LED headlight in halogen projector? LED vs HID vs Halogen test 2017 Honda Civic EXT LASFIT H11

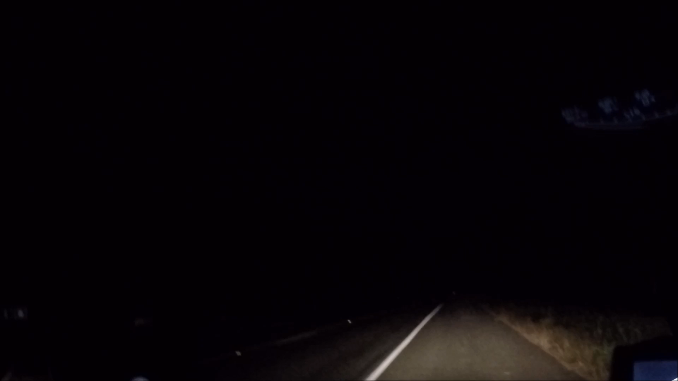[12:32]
ISO speed at 1600 shutter at 140 exposure value I gotta watch because I can't set everything one of them is always automatic and that's at 1.7 but it makes the picture look as close to real life as I can get it I could probably spend more time screwing with it but overall
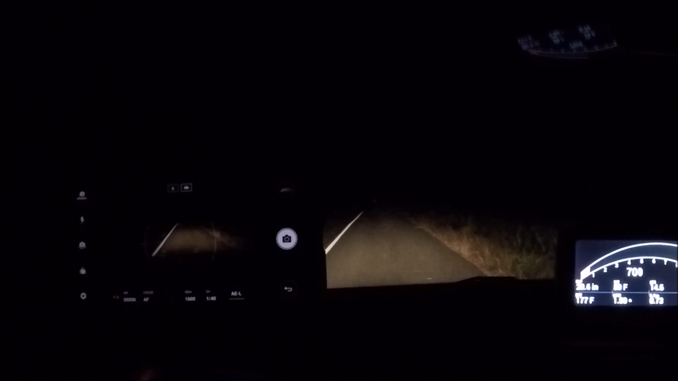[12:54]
that's about the best I can do so that's what I'm going to take the pictures with and again they look real white on camera